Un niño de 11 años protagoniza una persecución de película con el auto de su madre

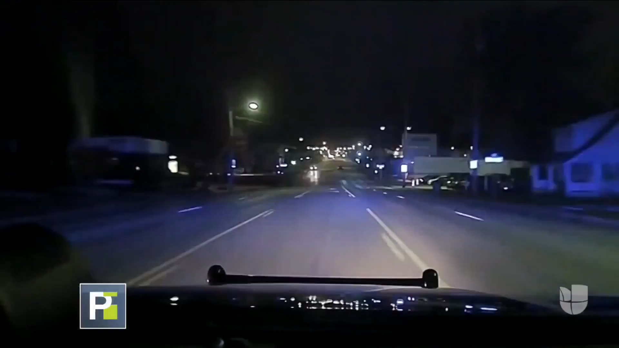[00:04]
Una persecución policial puso en jaque a las autoridades en Ohio y lo más sorprendente es que el fugitivo era un niño de sólo 11 años de edad. Al bordo del auto de su madre, el improvisado conductor manejó a toda velocidad hasta que causó un accidente y tuvieron que llevarlo al hospital.